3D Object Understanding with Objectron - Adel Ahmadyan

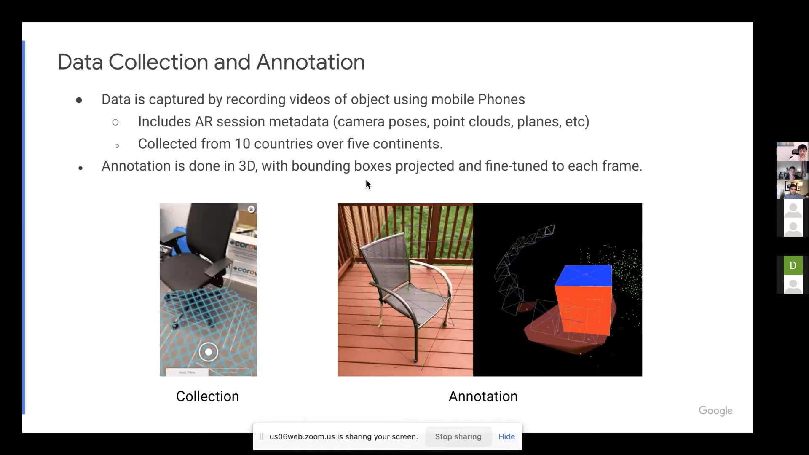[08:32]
And they provide a very accurate camera pose that is in meters. Because they have an accelerometer, they can record the pose in the scale. So all of our bounding boxes, they are actually at the correct scale. So this would look, for example, these are the example of samples that we have in our data set for the category chairs.